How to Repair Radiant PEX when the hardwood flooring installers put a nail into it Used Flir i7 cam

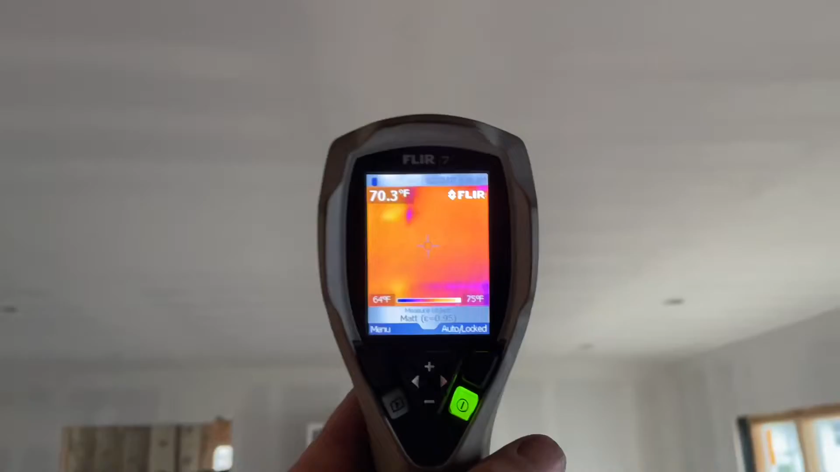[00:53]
On screen: spot 70.3°F, scale top 75°F, scale bottom 64°F
So the darker spots are water or temperature, temperature difference in color.
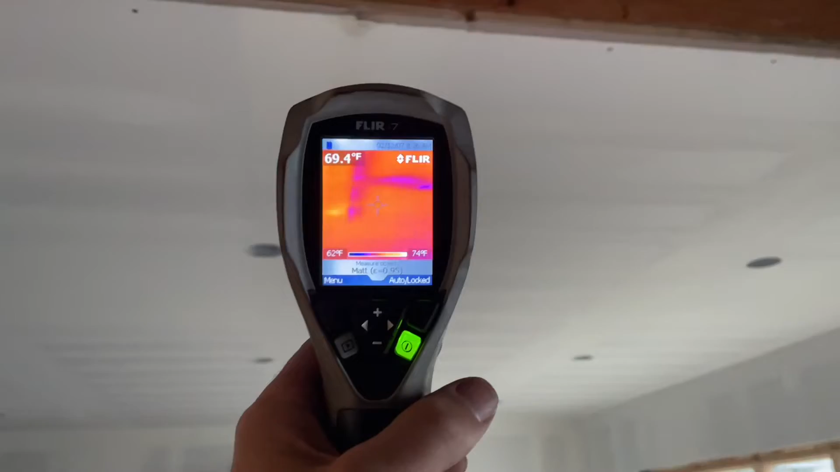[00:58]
On screen: spot 69.4°F, scale top 74°F, scale bottom 62°F
You can see the seam is soaked there, right?
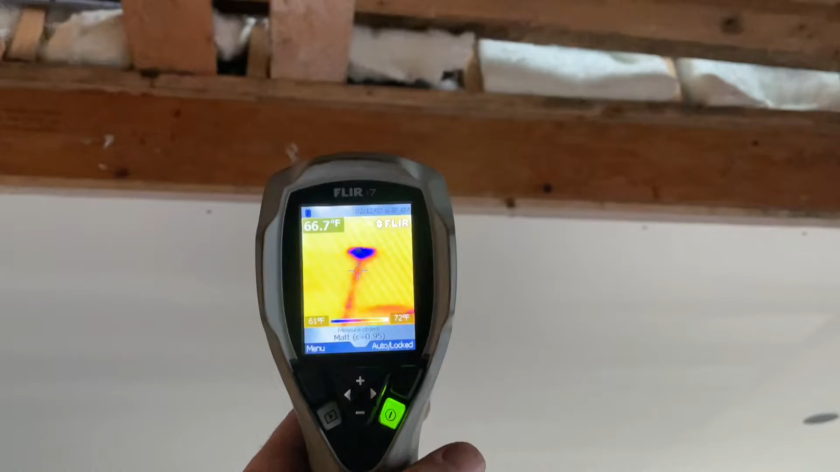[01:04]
On screen: spot 66.7°F, scale top 72°F, scale bottom 61°F
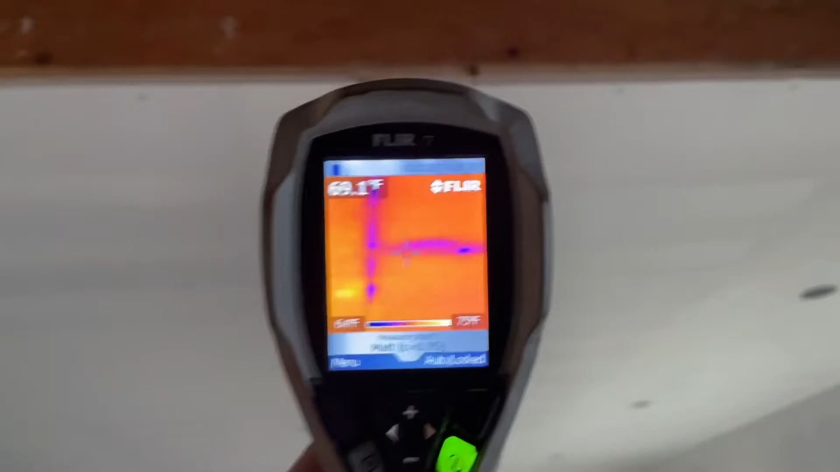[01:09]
Again, I apologize for video quality, but I'm recording a screen with my iPhone
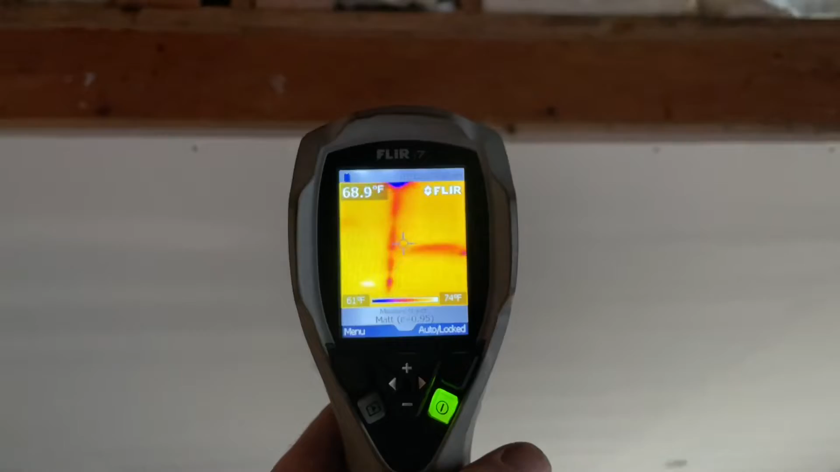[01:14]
On screen: spot 68.9°F
and I'll show you upstairs what we found.
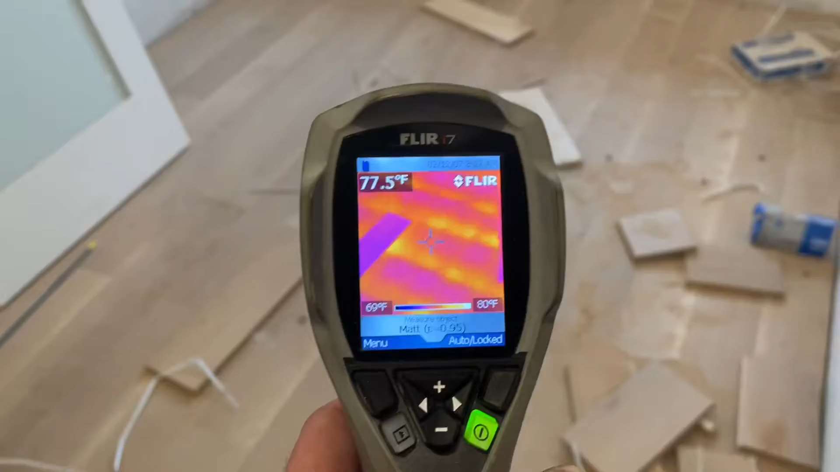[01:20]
On screen: spot 77.5°F, scale top 80°F, scale bottom 69°F
You can see there's all the tubing in the floor.
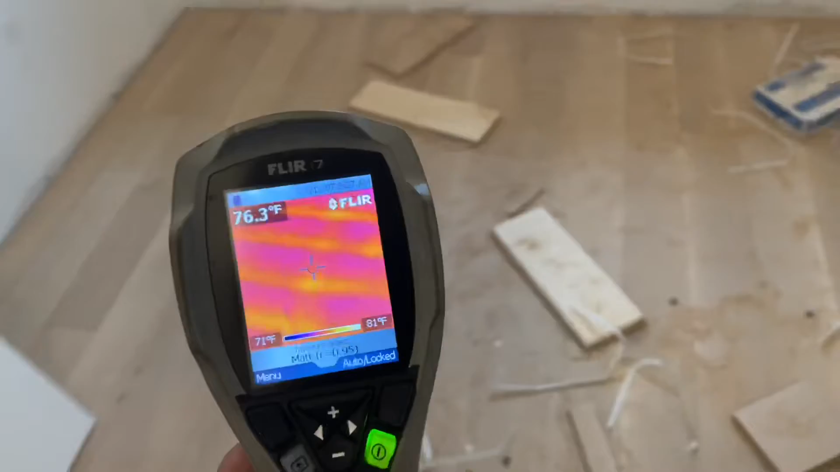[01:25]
On screen: spot 76.3°F, scale top 81°F, scale bottom 71°F
And we go over here. That's a hot spot right there.
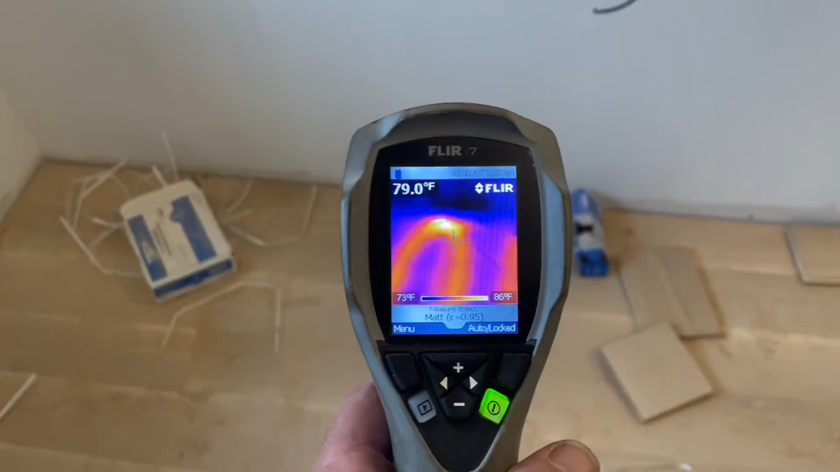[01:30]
On screen: spot 79.0°F, scale top 86°F, scale bottom 73°F
If you look closely, all right, there's that hot spot.
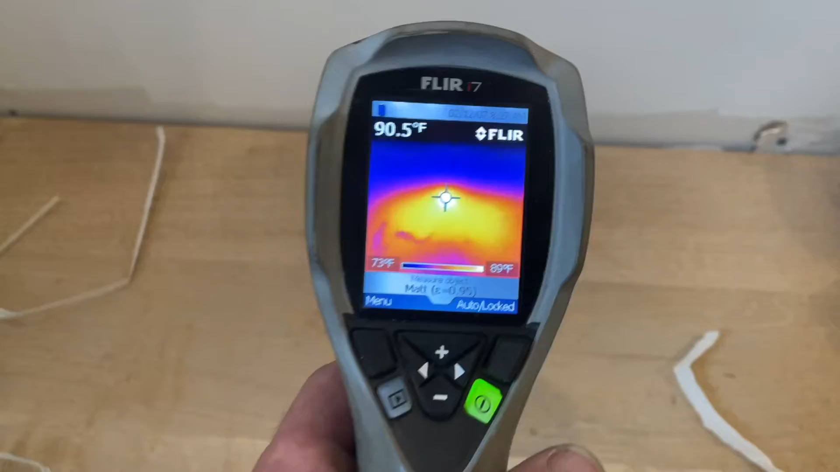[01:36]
On screen: spot 90.5°F, scale top 89°F
There's a nail right there. Look at that.
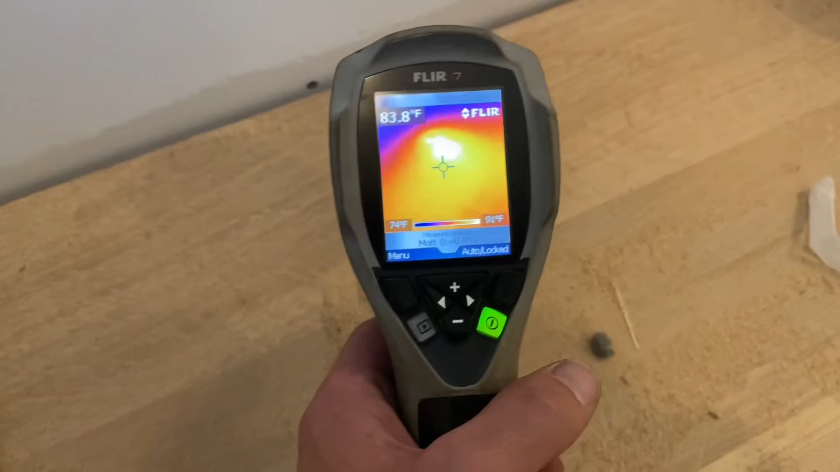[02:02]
On screen: spot 83.8°F, scale top 91°F, scale bottom 74°F
Hopefully that it's definitely that because look, that's, it's hot.
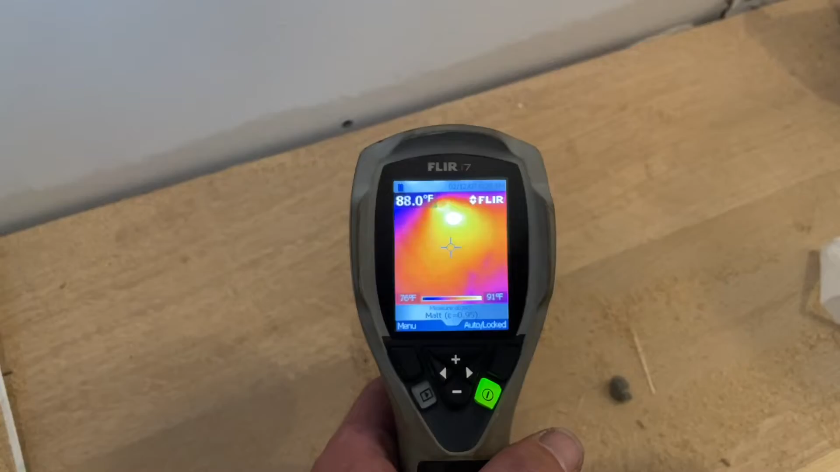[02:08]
On screen: spot 88.0°F, scale top 91°F, scale bottom 76°F
I raised up the pressure on the boiler and I raised the temperature up a little bit, but there's a nail.